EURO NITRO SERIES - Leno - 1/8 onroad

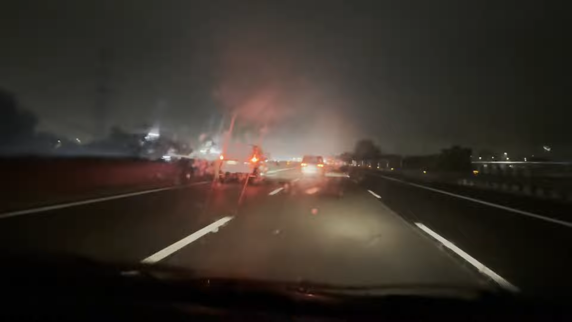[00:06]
È venerdì, siamo partiti all'alba, sono le 5 di mattina e il tempo è pessimo.
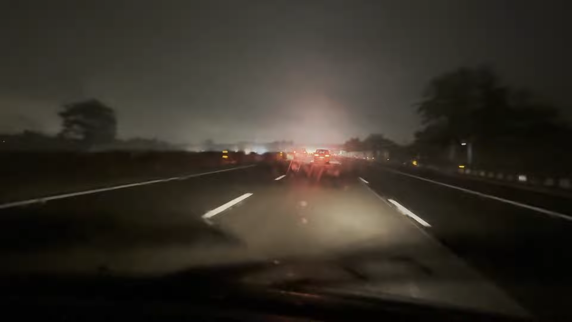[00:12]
Nonostante questo, la nostra passione è più forte e ci sta portando all'evento RC più importante a livello europeo. Sarà una gara di altissimo livello, la più difficile che affronteremo quest'anno, perché sostanzialmente è un campionato europeo. Saranno 3 giorni di fuoco, ci sono 185 piloti, considerando tutte le categorie. Sono numeri da record.